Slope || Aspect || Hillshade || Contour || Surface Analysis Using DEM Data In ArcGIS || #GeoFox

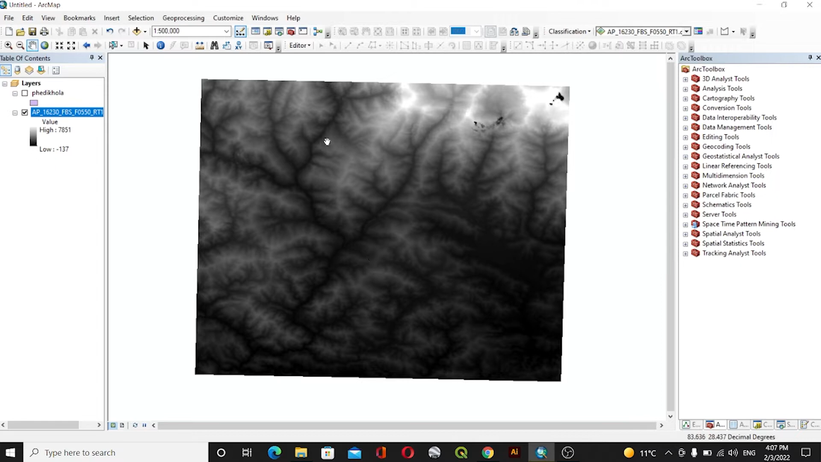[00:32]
link and for that case add this area of interest where i will be using my dame data to create
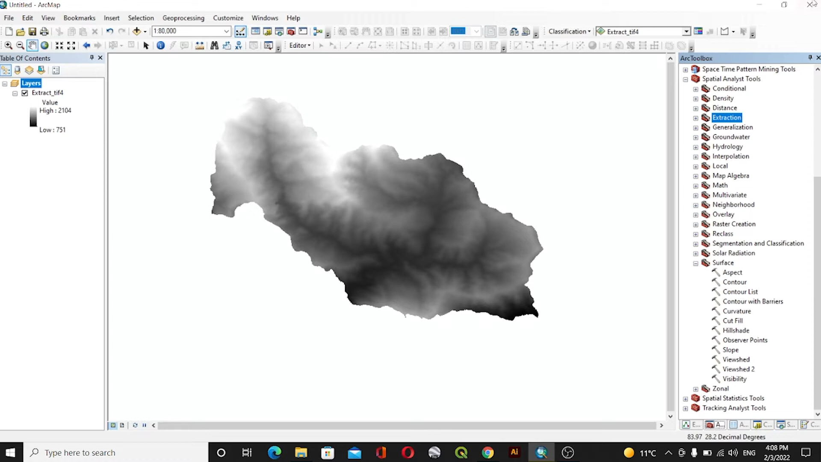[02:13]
tool and then inside the uh special analyst tool we have surface inside the surface we can see here aspect contour uh cut field insert slope so okay so for this case we will first of all do slope and then in slope okay we will clear enter the
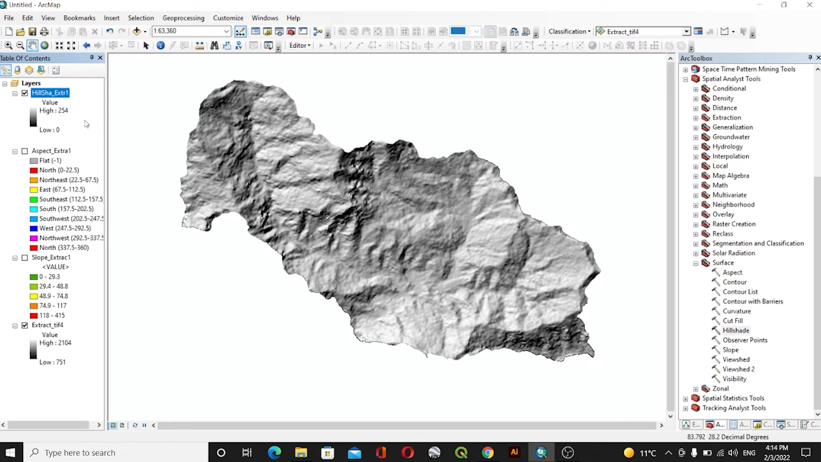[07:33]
uh i value so it will create the shadow effect on the our data so after this uh we'll be using this stem value to create a contour so for that case we'll you don't need this instead so here you can see the same contour here and we'll create the contour input raster will be our damn data and the contour interval we will for this case we'll create the